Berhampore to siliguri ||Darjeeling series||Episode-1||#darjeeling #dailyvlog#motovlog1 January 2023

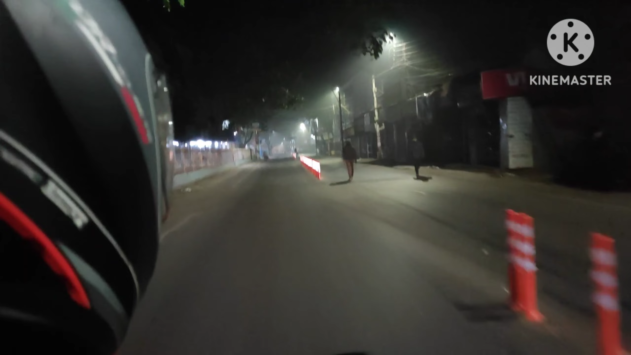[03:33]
বহরমপুরের একটা ঐতিহ্যবাহী সেতু, যেটা রামেন্দ্র সুন্দর ত্রিবেদী সেতু, যেটা নিচ দিয়ে হুগলি রিভার বয়ে চলেছে।
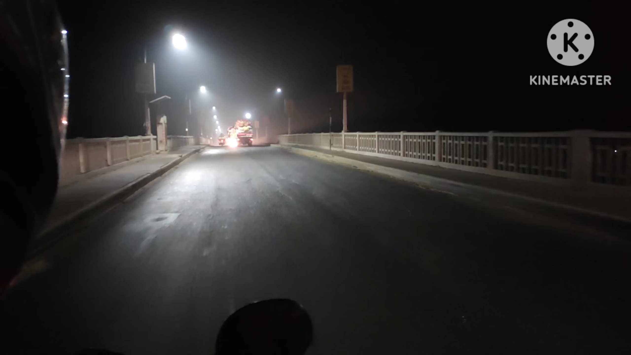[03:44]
ভোর তখন 4:45 বাজে, তবু লোকের যাওয়া আসা, প্রচুর জ্যাম এই ঘাগড়া রেলব্রিজের কাছে।